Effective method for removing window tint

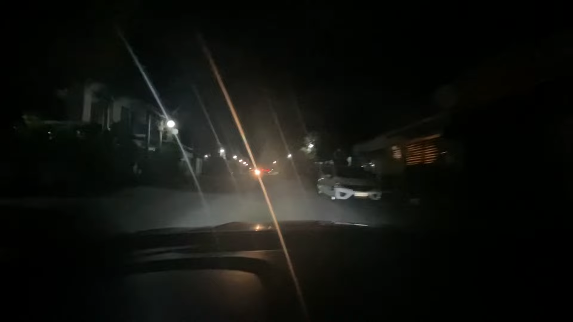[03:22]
so this is what's the windshield now at night so clear